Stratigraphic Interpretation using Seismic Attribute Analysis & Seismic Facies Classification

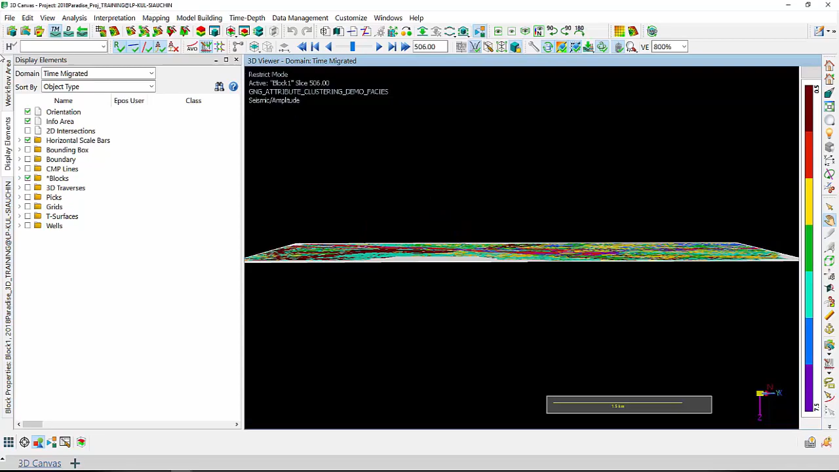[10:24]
So I'm now going to quickly pan through my seismic time slice to have a few of my resultant seismic phases cubed. And from here, we can briefly have an idea that the channel is mainly corresponding to seismic phases class number 2, which is red, and a little bit on seismic phases class number 7, which is purple.
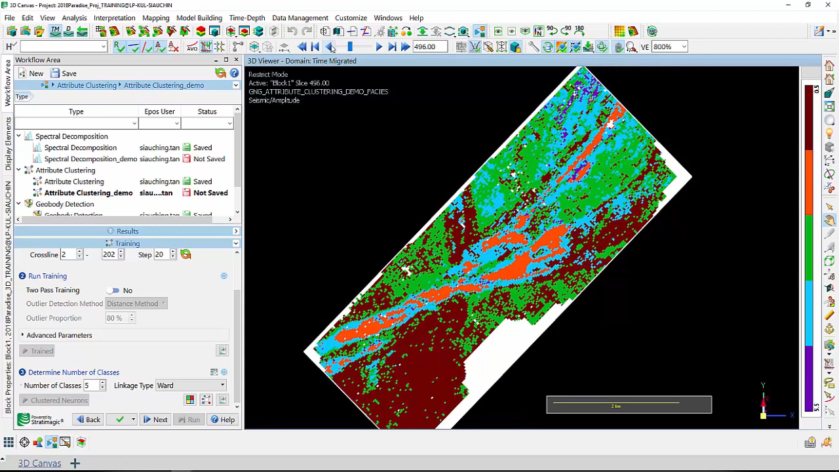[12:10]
So once the process has completed, I'm now going to pan through again my seismic phases volume. And as I would also like to have a quick look or have a few of my channel in a 3D view, such as to have an idea on how my channel will trans, I would also like to run this or look at this using my volume rendering. And in order to view this in a rendered volume,
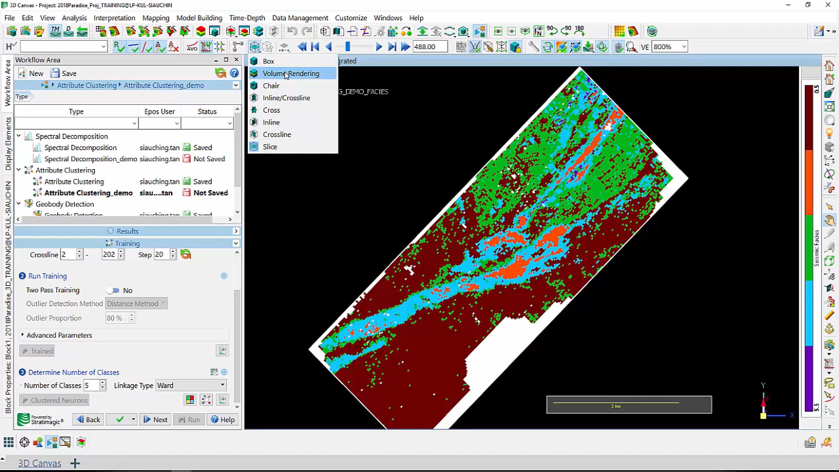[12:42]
I can now move on to change this into the volume rendering mode. And from here, we can see that by moving across my rendered volume,
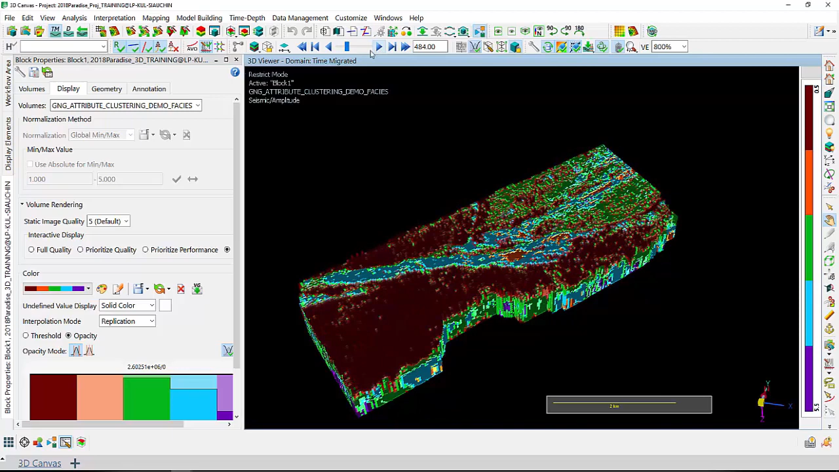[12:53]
it seems like class number one, which is the dark maroon color doesn't really corresponds to my channel.
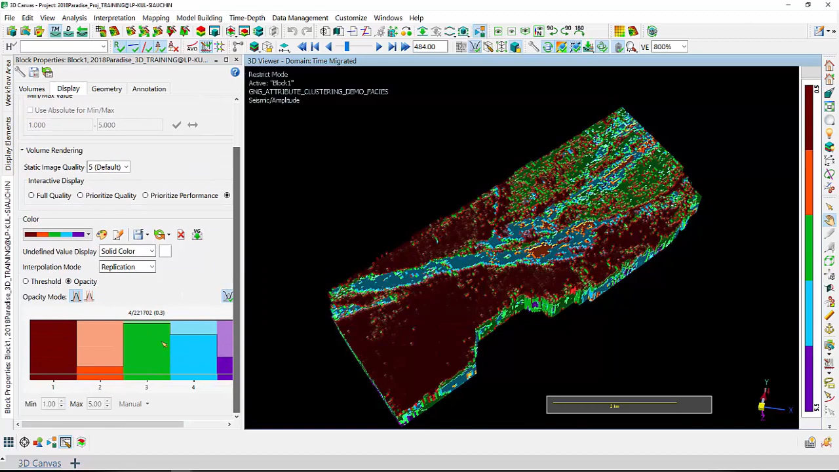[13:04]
Therefore, I'm going to play around a bit with my threshold by removing class number one, such as I'm going to use a minimum number of two as my class. And as I move deeper, we can also see that class number four, which is the blue, seems to be corresponding to the channel.
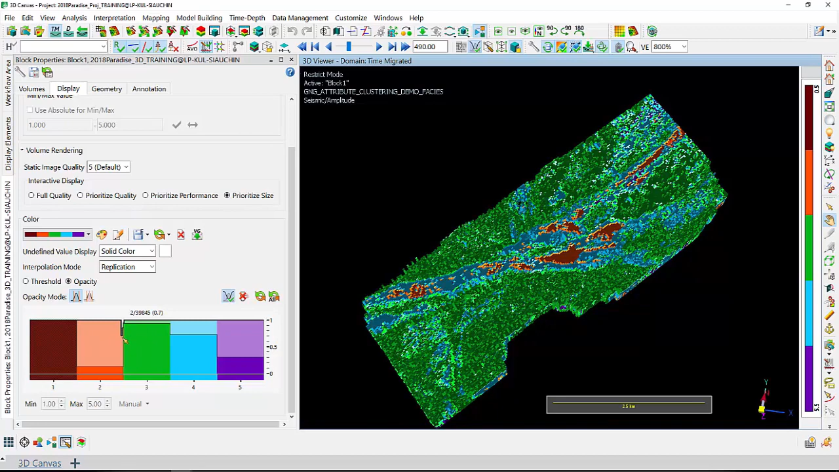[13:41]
And class number three, which is the green, seems to be covering the area outside the channel. So I'm now coming to move into my opacity and remove my class number three. So let's have a quick look again by moving through our channel. And as we move deeper into the section, we can see that class number two totally stands out to represent my channel, which is color coding it in orange color.
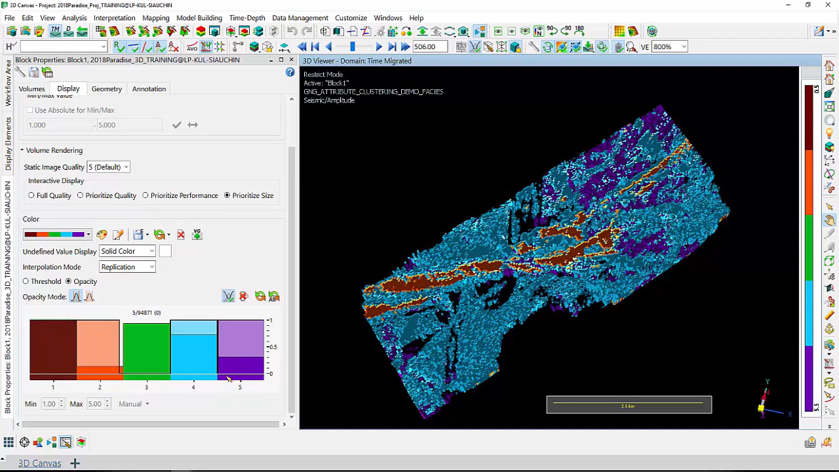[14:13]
So I'm now also going to remove out my class number five.